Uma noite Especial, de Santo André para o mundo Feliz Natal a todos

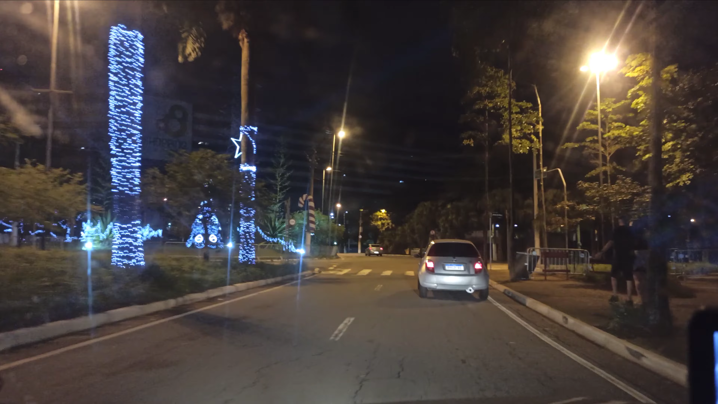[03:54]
Então, diretamente aqui da cidade de Santo André para o mundo, nós vamos trazendo esse show de luzes e imagens aqui da região. Em seguida, mantenha-se à esquerda para a Avenida Professor Valdemar Marte.
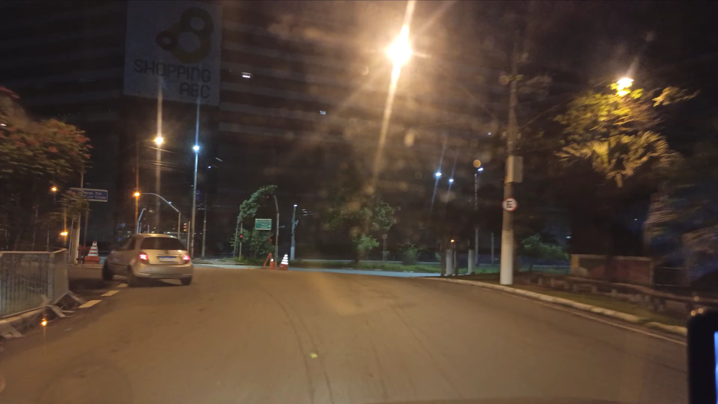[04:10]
Vamos dar uma voltinha aqui.
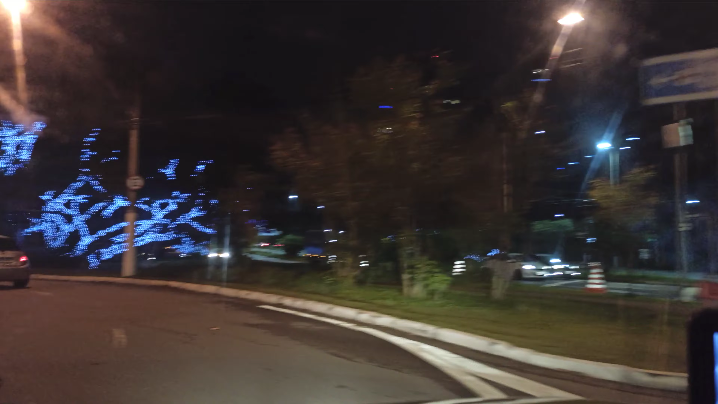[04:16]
Nossa amiga aqui não para de falar.
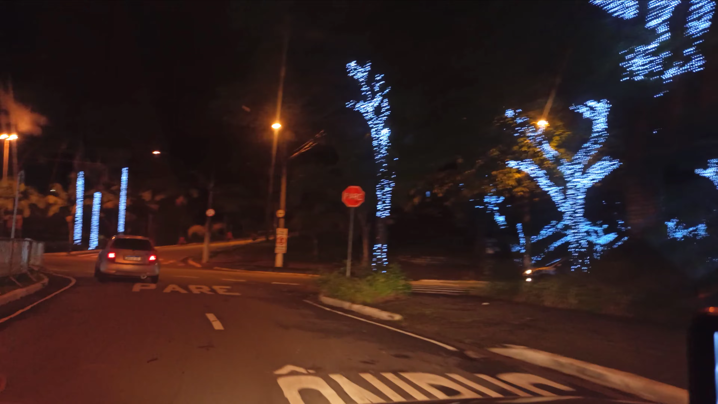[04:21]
Olha aí, pessoal, a cidade toda iluminada, foi montada aqui especificamente para o Natal, ok?
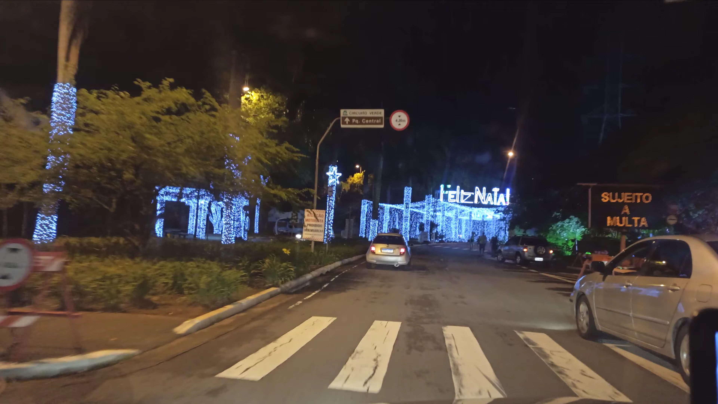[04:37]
Ó, aqui é para a gente passar, mas não pode descer do carro, não pode desembarcar.
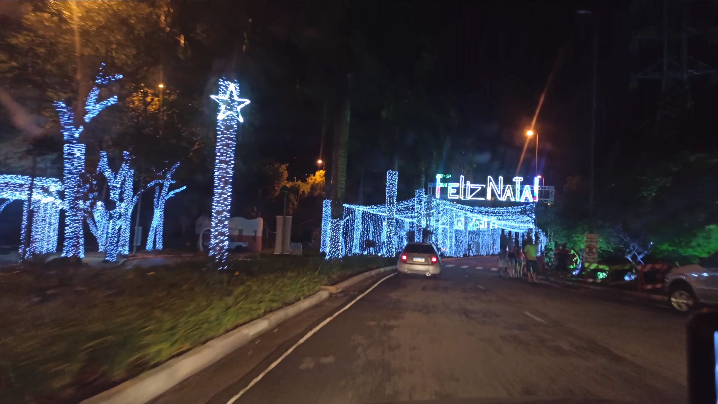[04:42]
Tem uma galera aí que tá tirando foto aí, enfim. Mas a ideia é não poder desembarcar.
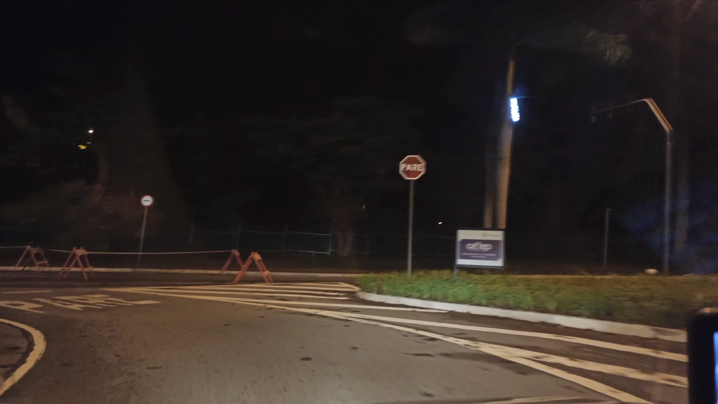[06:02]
O vídeo de hoje é um vídeo extremamente rápido. É um vídeo aqui à nossa direita é o parque, é o Parque Central, ok? Vamos dar uma última passada no túnel. Eu quero dizer para vocês, pessoal, um feliz Natal a todos e vamos que vamos, que amanhã às 8 horas da manhã teremos mais uma novidade aqui no canal.